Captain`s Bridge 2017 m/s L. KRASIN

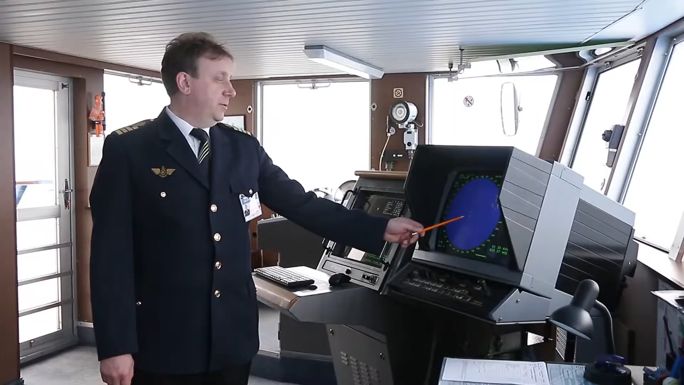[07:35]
Радиолокатор в центре нашего судна, желтые точки,
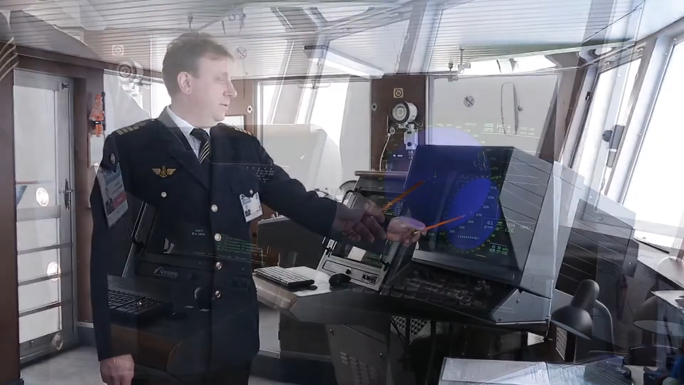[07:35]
другие суда, желтые полоски, очертания берегов.